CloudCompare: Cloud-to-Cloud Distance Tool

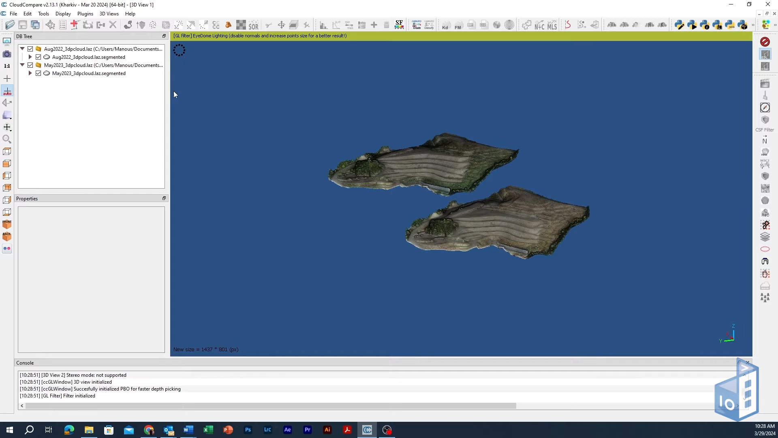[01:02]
geographic or projected reference system. If not already aligned, you can use the registration tools within CloudCompare, Point Pairs Picking or ICP Fine Registration, to refine and finish the registration of the two entities. For this tutorial, we will compare two 3D point clouds of a landfill,
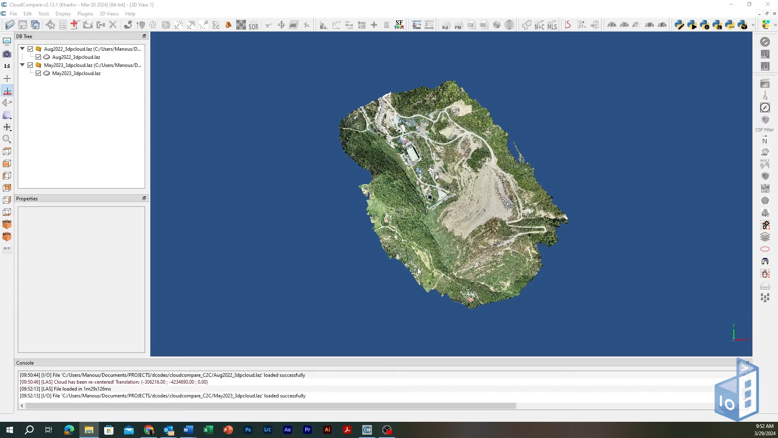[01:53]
The two entities are already registered in the same coordinate system using ground control points during the UAV survey, so no further action is needed for aligning.
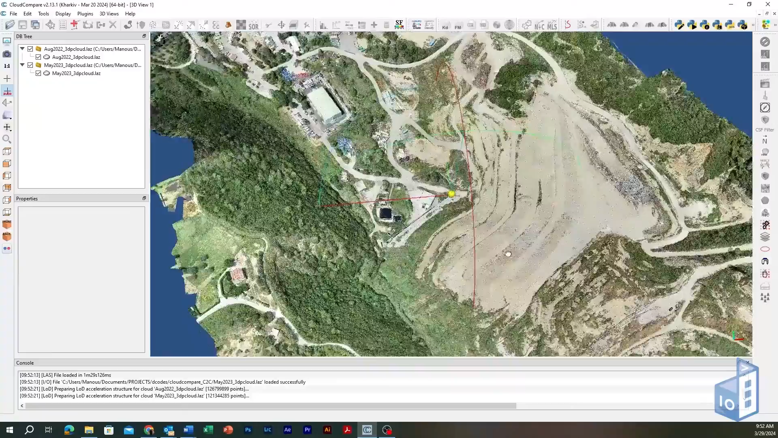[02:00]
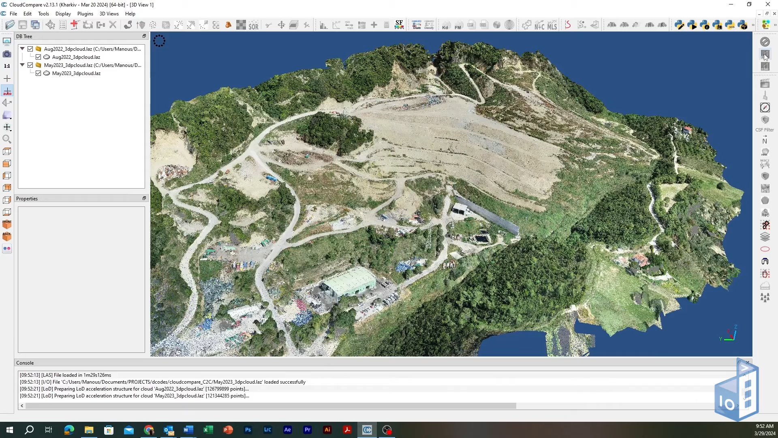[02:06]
Before initiating the differencing tool, it is a good practice to clip both clouds within the same area of interest to improve calculation time. Pick both clouds, initiate the segment tool and draw a clipping polygon around the area you want to calculate differences.
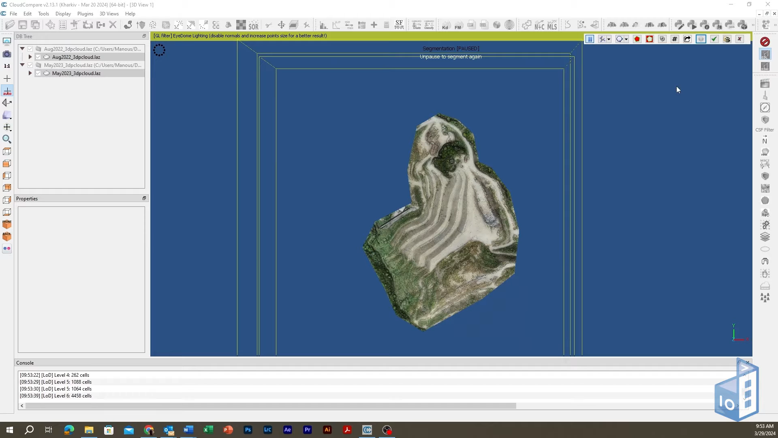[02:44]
Both clouds now share the same clipping limits.
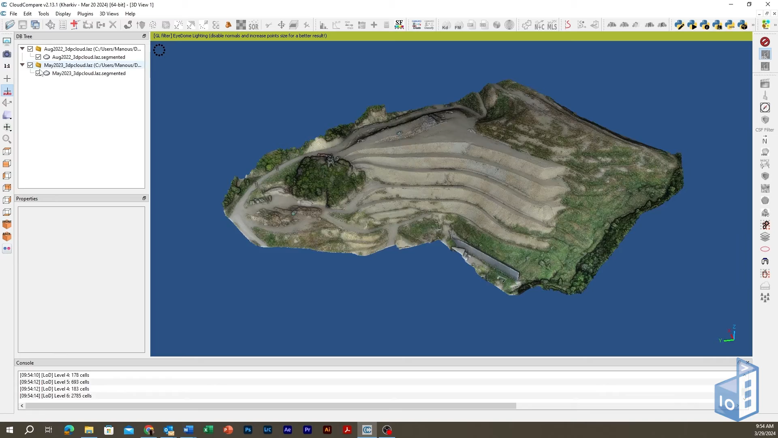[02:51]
You can now compute the distances between the two entities.
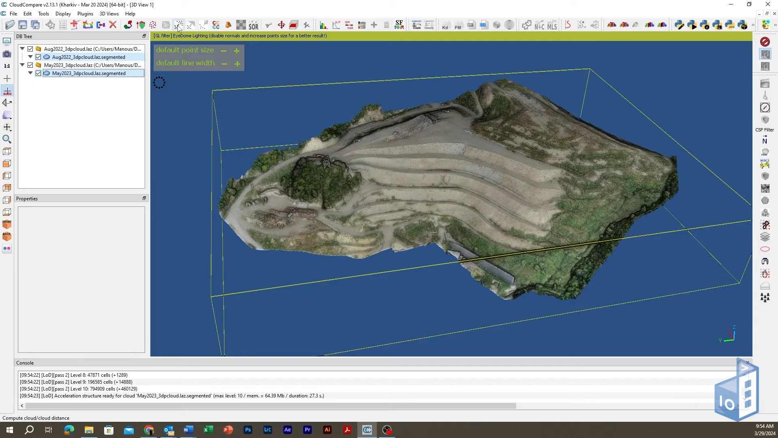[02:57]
Select both clouds in the DB tree and click the Cloud to Cloud Distance Computation Tool. The Choose Role prompt will appear where you need to define which cloud will act as a reference whereas distances will be computed on the second one, relative to the reference cloud.
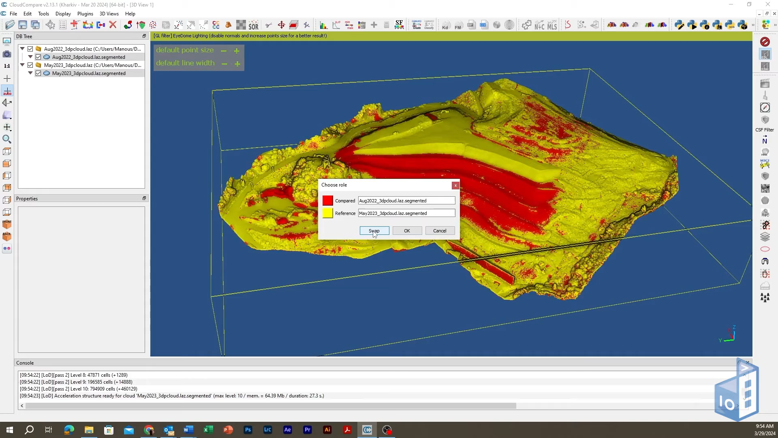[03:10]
Use the Swap button to confirm your choice and hit OK. Next the Cloud to Cloud Distance Computation Dialog appears where you can set parameters in general and local modeling tabs. Leave the OCTRE level as is in default value auto. Check Split X, Y, and Z Components option if you need to project the computed 3D vector distance onto the X, Y, and Z axis.
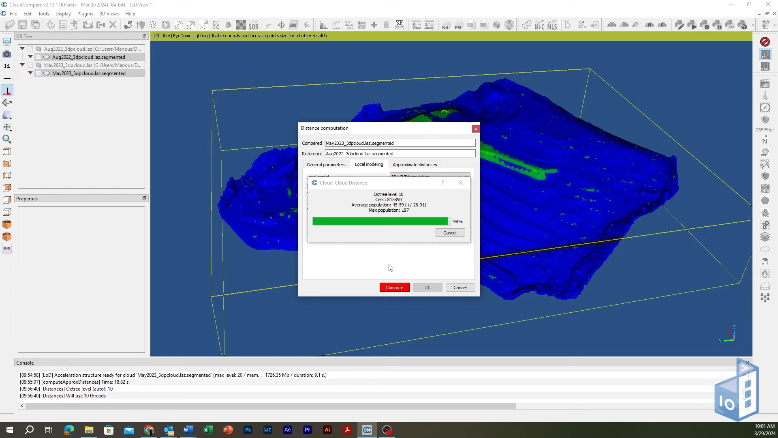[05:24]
Hit the Compute button to initiate the calculation process. Once distance computation finishes, the compared point cloud will appear in the main viewport, of the main viewport, hosting four newly generated scalar fields, one for the nearest neighbor distance and one for each axis.
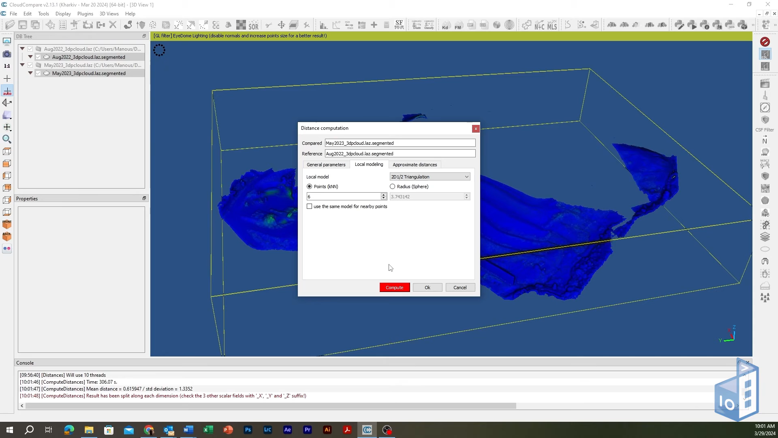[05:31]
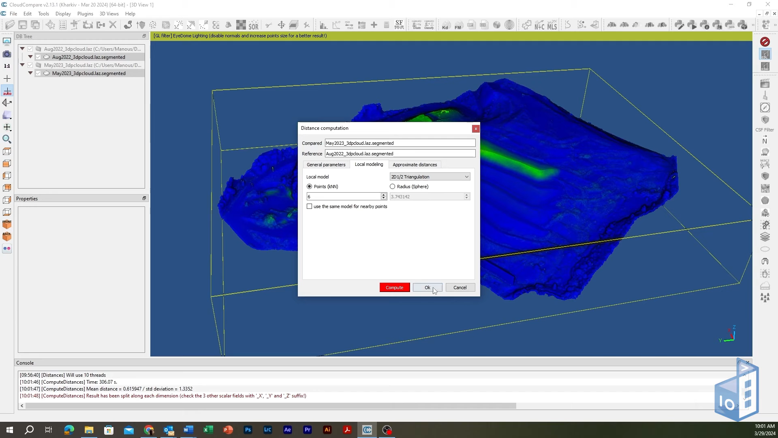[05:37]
Close the dialog and head to the properties window where you can select the appropriate scalar field and adjust its color scale in the main window.
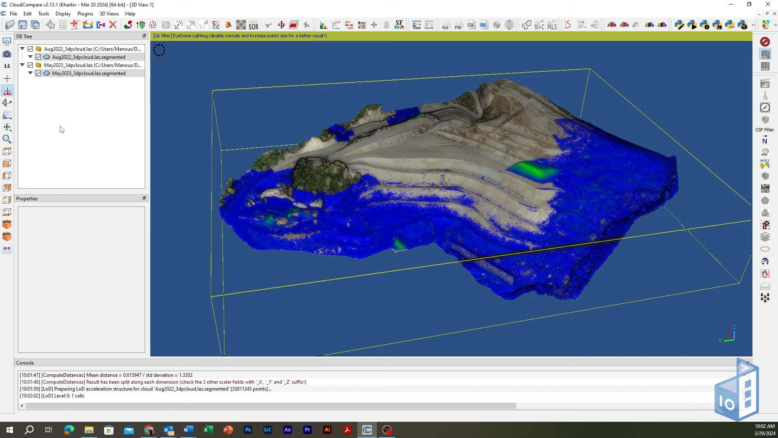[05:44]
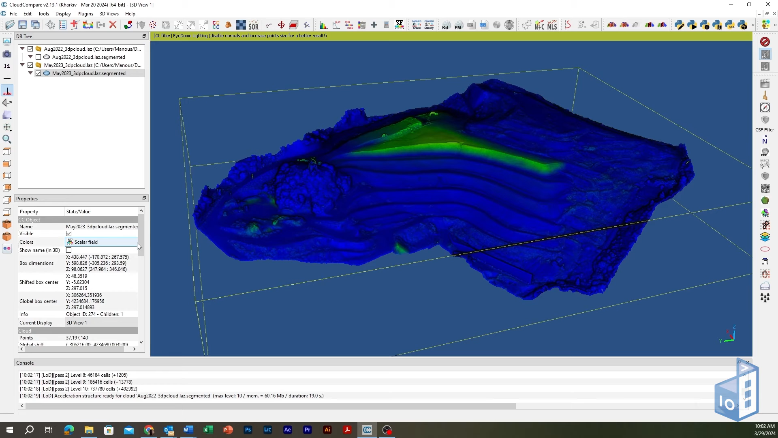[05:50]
Select the compared point cloud. Pick the active scalar field to display among the nearest neighbor distance or the split X, Y, and Z components. Next, go to Color Scale menu and make your current choice from a variety of color schemes.
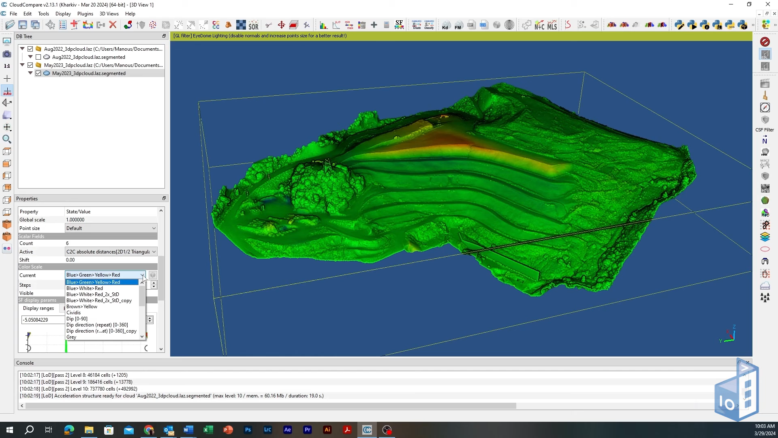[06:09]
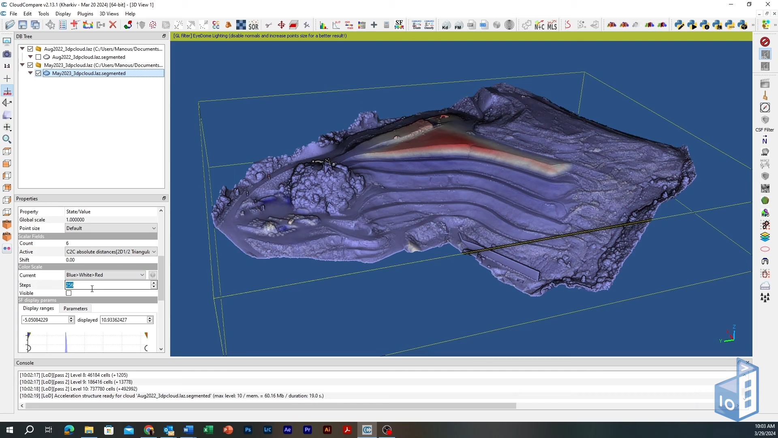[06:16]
Also check the visible option for the color scale bar to appear in the main viewport. Next, go to the scalar field display parameters menu, select the parameter tab and play with the checkboxes for out-of-range values visibility and color scale bar display parameters. Alter the scalar field's limits to focus on specific differencing values, depending on the dispersion of the resulted distances or to exclude outliers and very high or low values.